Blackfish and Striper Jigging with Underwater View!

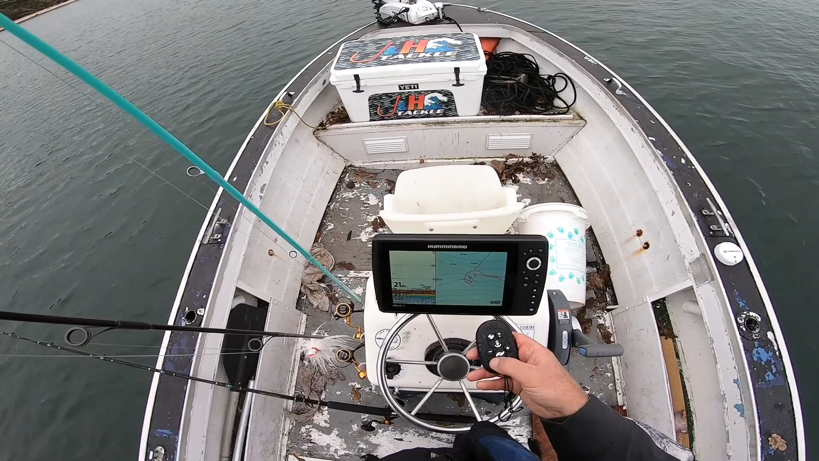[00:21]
and just trying to get on top of the structure, which is real easy doing it this way. And I've just got a couple buttons on there, faster, slower, left, right, and there's an anchor button, and there you go. I'll just hit that anchor button. There's the rock showing up on the fish finder, and we'll get going. So hey, there's a boat rod, that black one up against the gunwale. That's for shooting some underwater video, and I'll share a little bit of that in a bit.